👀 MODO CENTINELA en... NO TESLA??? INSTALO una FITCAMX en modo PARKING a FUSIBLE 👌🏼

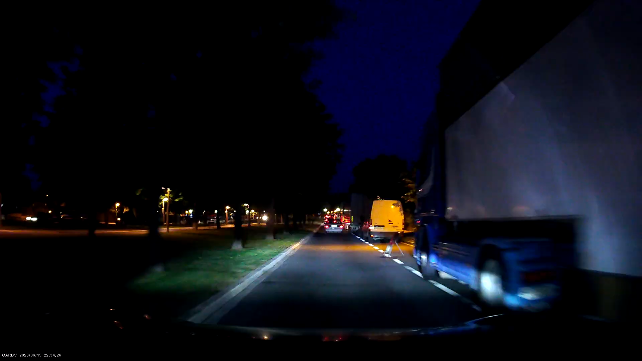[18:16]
E incluso de noche, que es una calidad muy aceptable.
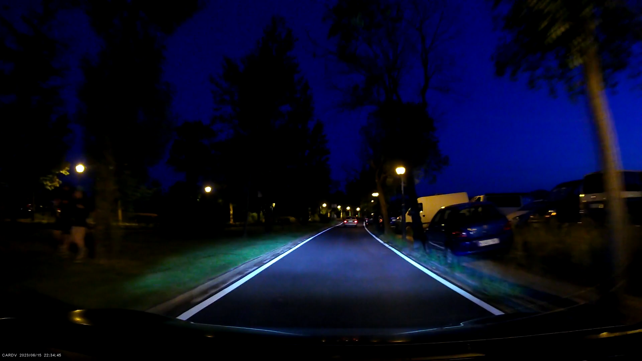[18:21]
Es uno de los mayores problemas que puedes tener con este tipo de cámaras.